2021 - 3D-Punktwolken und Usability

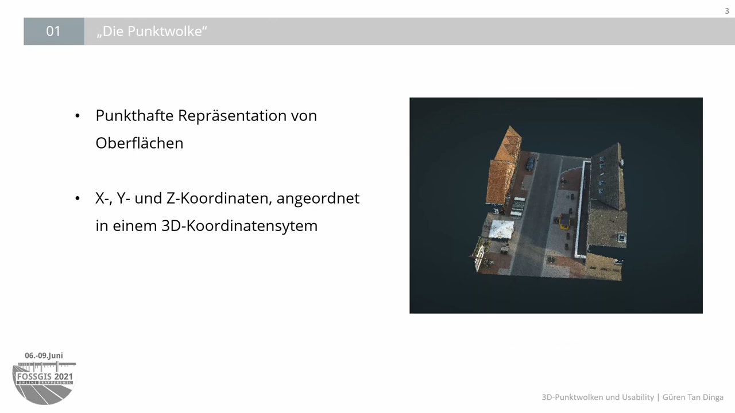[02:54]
können wir ab einer bestimmten Punktdichte Objekte formen und, wenn hinterlegt, Farben ausmachen. Und auf der rechten Seite können wir Gebäudedächer, ein Pavillon, ein Autor und ein Auto, kein Autor, sondern ein Auto und eine Straße erkennen, die allesamt aus einer Vielzahl von Punkten bestehen.
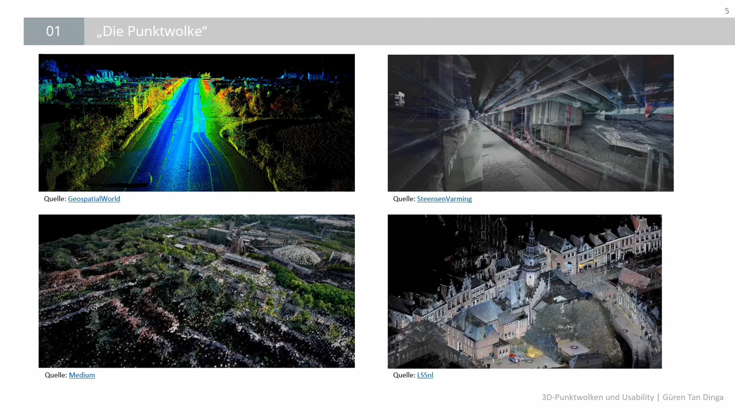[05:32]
Dabei entstehen, wie ihr hier sehen könnt, umfassende 3D-Punktwolken, die mit einem wesentlichen Nachteil einhergehen, nämlich dem Datenvolumen. Vorteile sind einfach der Detailgrad und die dreidimensionale Information, die dann sozusagen direkt vorliegt.
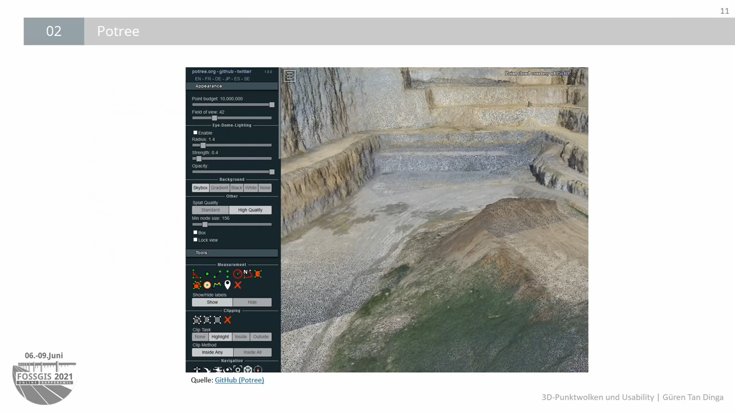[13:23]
Auch dafür gibt es eine Lösung, die auf den Namen Pottery Converter hört, aus demselben Hause wie der Renderer und genauso wie der Renderer ist der Quellcode öffentlich zugänglich und ebenso mit der BSD-2-Lizenz versehen, sodass Änderungen vorgenommen werden können. Der Pottery Converter ist im Prinzip ein Kommandozeilen-Tool,